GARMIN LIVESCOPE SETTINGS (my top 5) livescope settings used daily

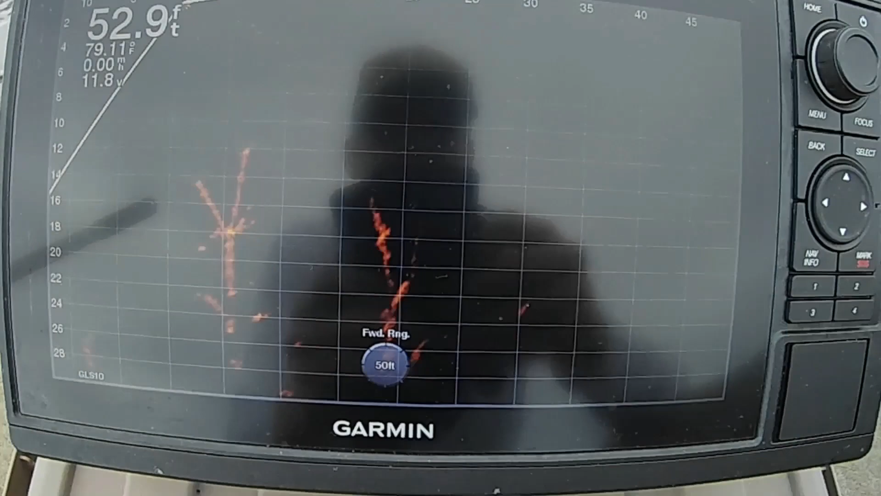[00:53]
On screen: depth 52.9 ft
I'm not sure if you can see with all this glare as we have,
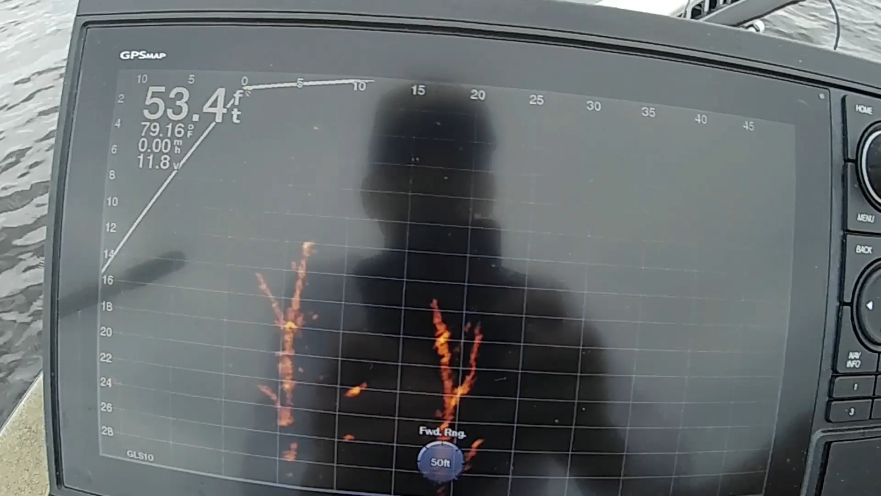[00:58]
On screen: depth 53.4 ft, water 79.16°F
but you have a grid that's set up over the screen like that right there.
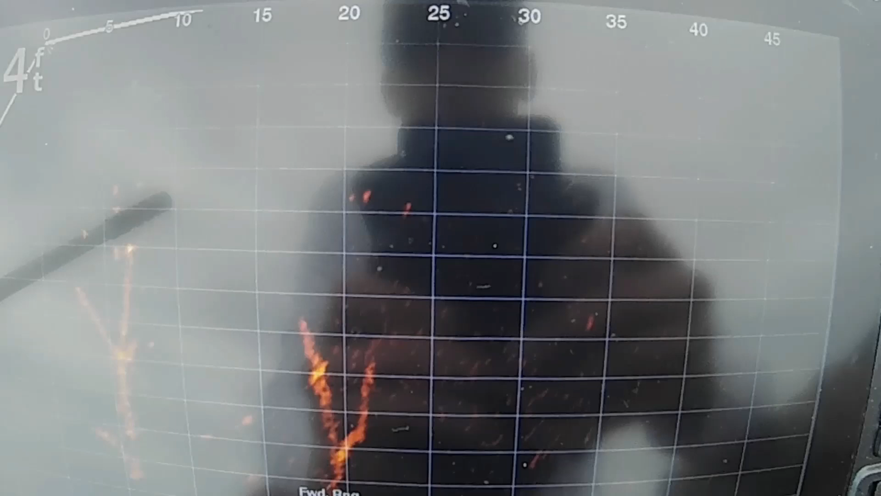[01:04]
And it tells you, you know, five foot increments across the top.
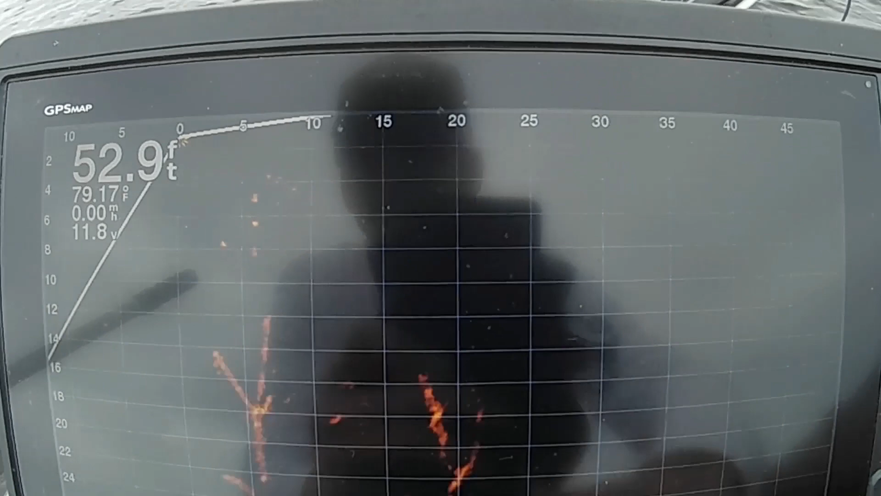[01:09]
On screen: depth 52.9 ft, water 79.17°F
And it looks like, I don't know how many, two foot increments on the side here. I don't like that.
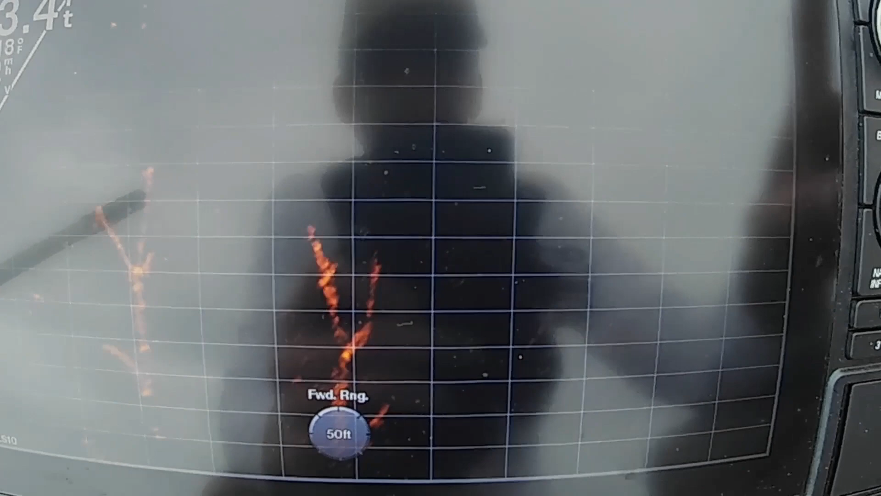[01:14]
I don't want that on my screen. So first thing you do is you go to menu.
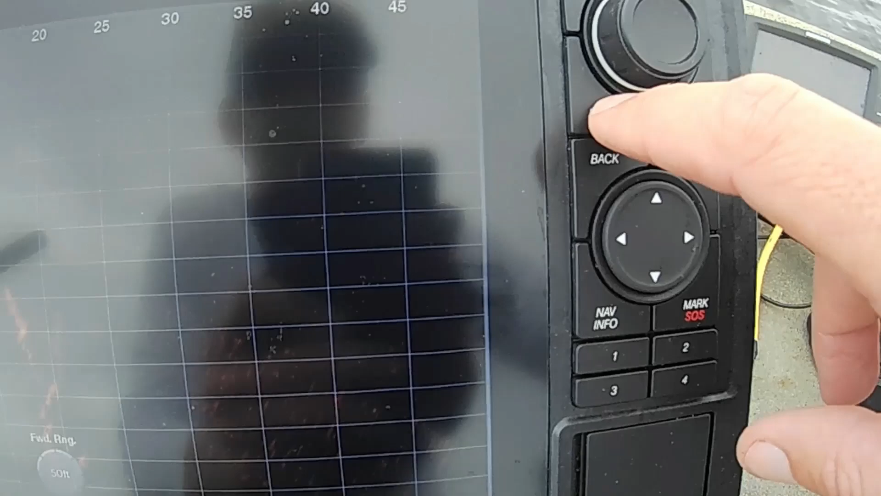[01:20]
When you pull a menu, it's going to show you the gain, the depth, the forward range,
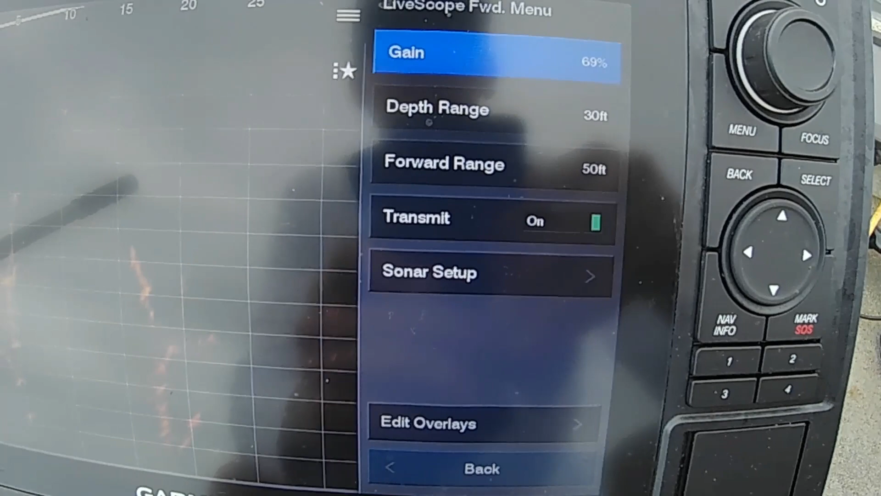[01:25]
transmit, sonar setup, and edit overlays.
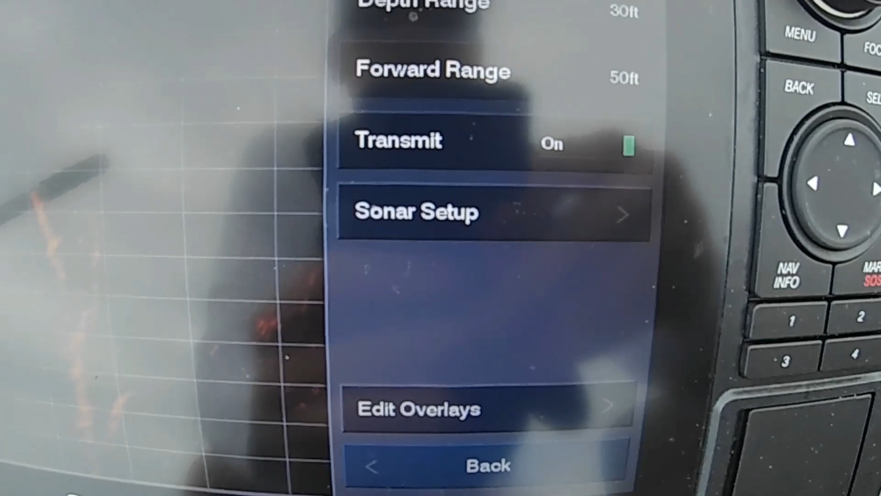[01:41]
So you take this one on this one. This is a 10-22. Take the knob.
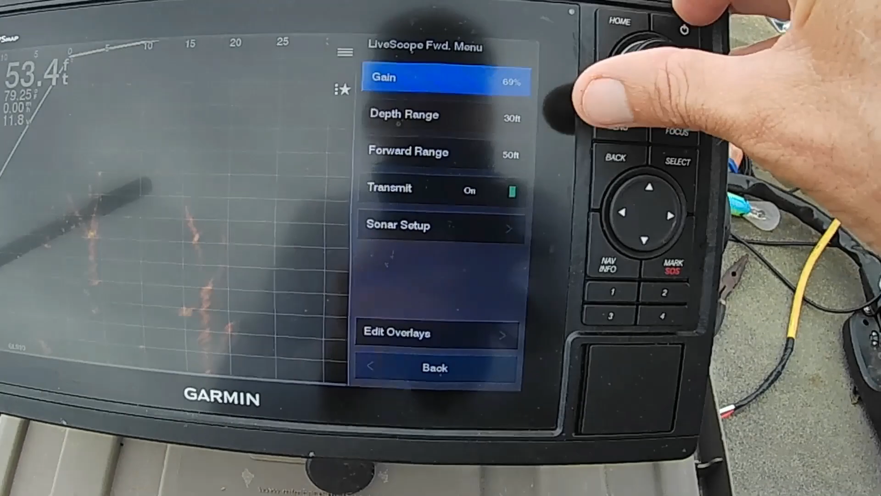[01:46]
Uh-oh. Go down here to sonar setup. Push the knob.
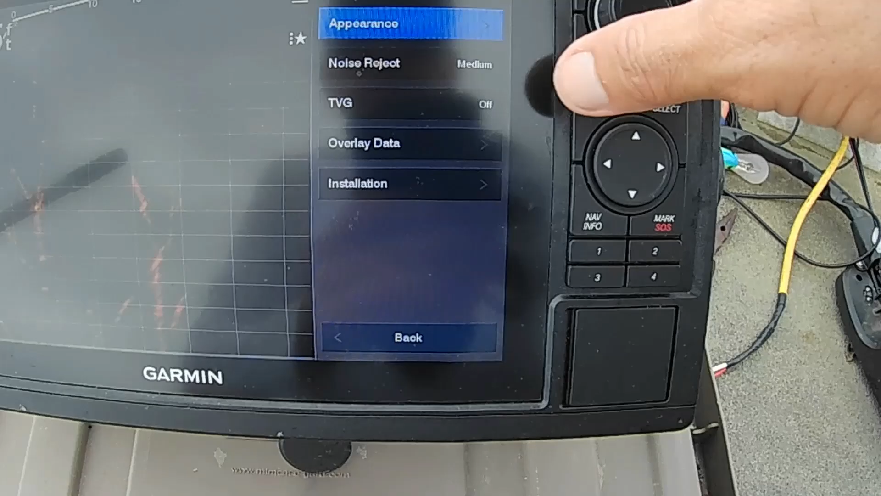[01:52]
It goes right there to appearance. Gonna push appearance.
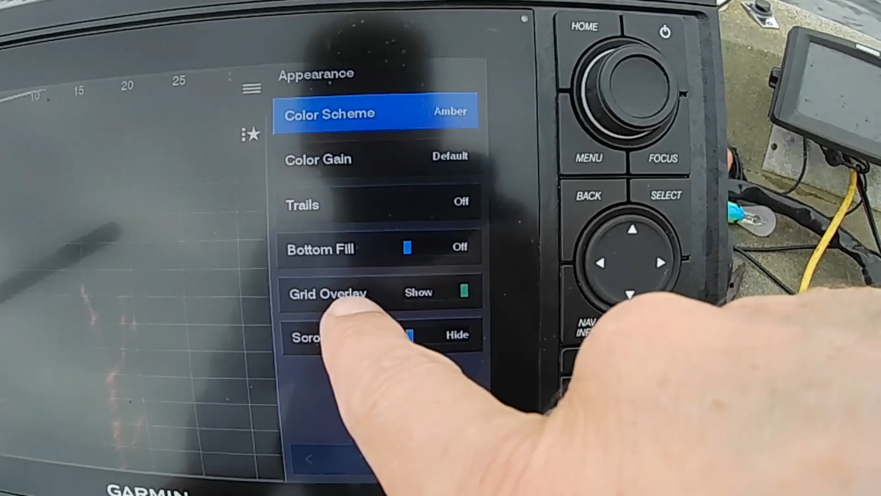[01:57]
Now you see a grid overlay on show. You're gonna go down to that right there.
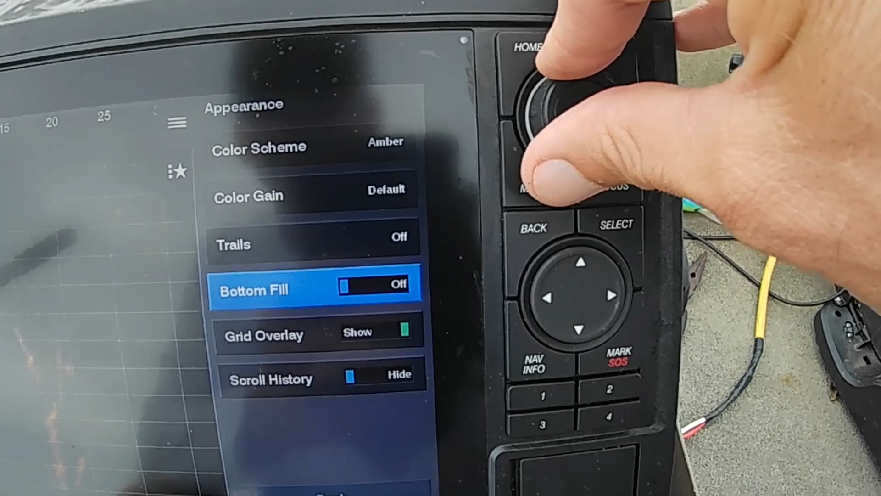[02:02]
Push hide.
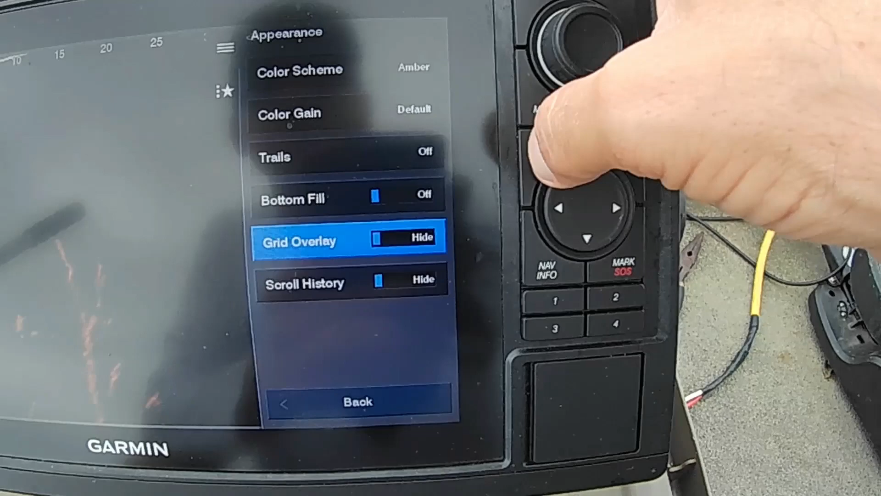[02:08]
Now you can push back to get out. Now that's the way I like for my screen to be.
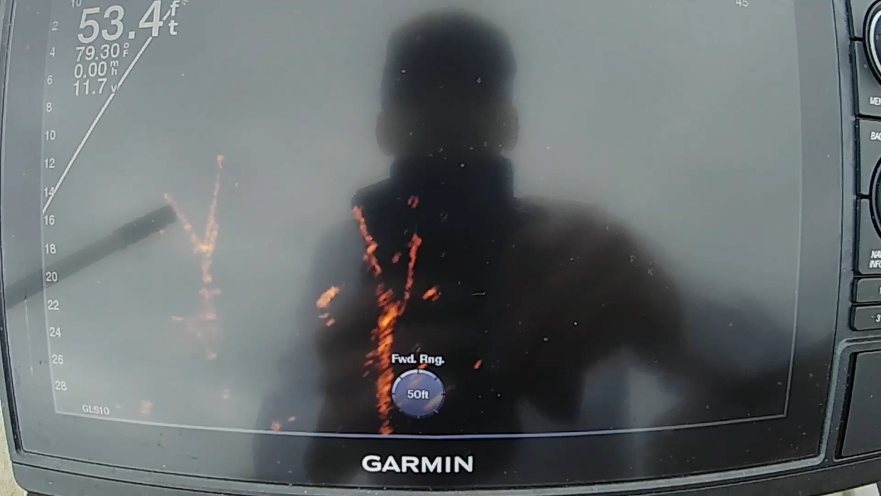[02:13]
On screen: depth 53.4 ft, water 79.30°F, speed 0.00 mph
I don't have all that um flutter of the grid and stuff inside there. Some folks may like it.
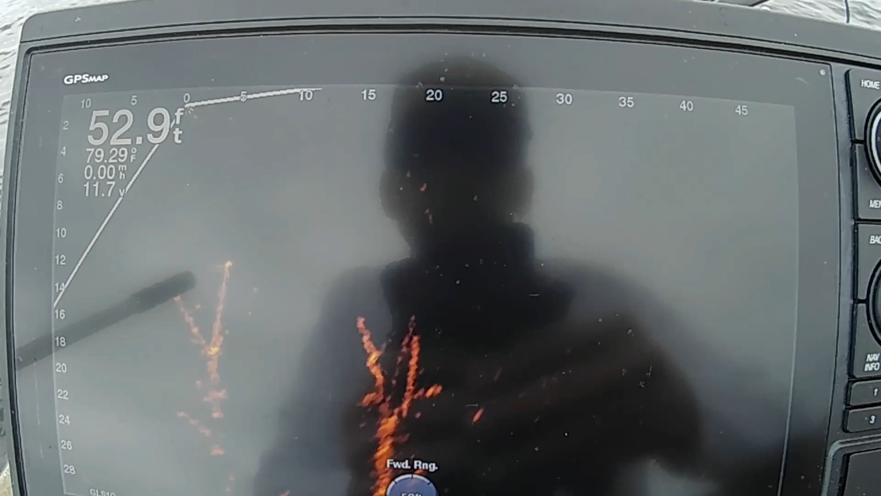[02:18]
On screen: depth 52.9 ft, water 79.29°F
I don't. So that's the way I use it.
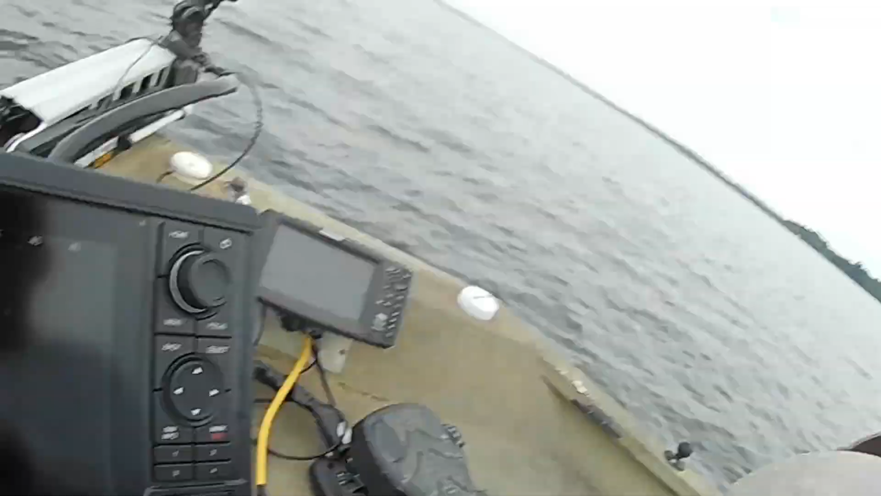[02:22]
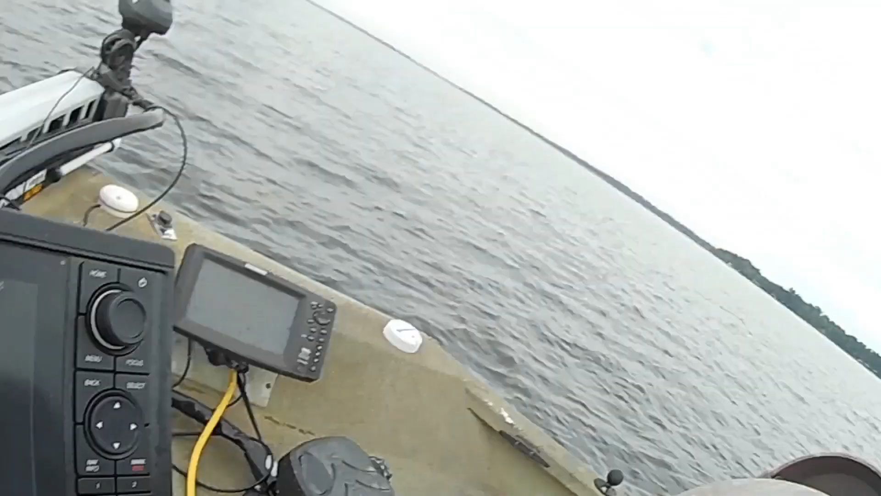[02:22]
Like that. I don't like the grid. That's tip or tip number one. Setting number one, I guess is what you would say. Okay. Next thing that I'm going to do.
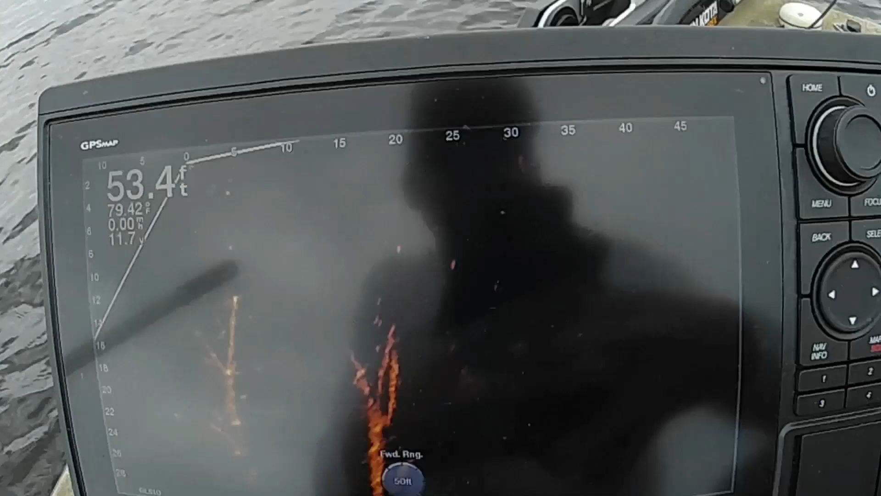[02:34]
On screen: depth 53.4 ft
When I'm out in um, let's see. First of all, let's go to the color.
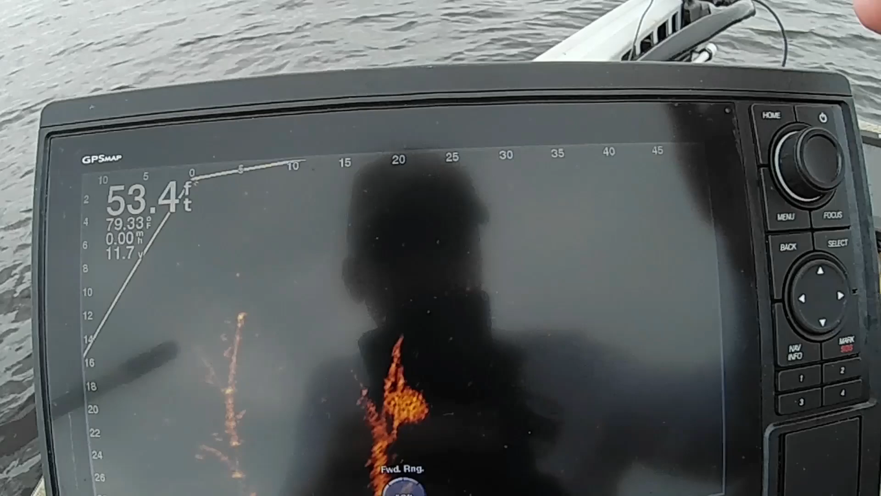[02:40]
On screen: depth 53.4 ft
Uh, some folks like different colors. You know, people's eyes see different things.
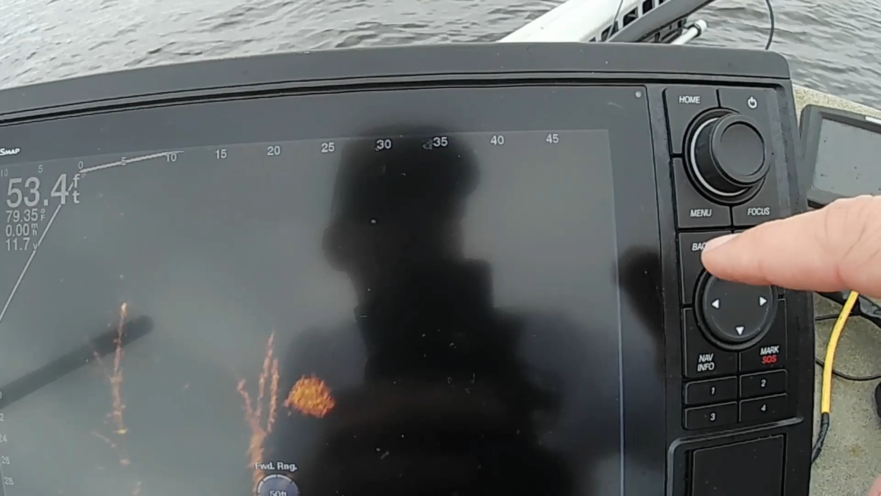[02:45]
On screen: depth 53.4 ft
Uh, you go to the menu. You go back down to sonar setup.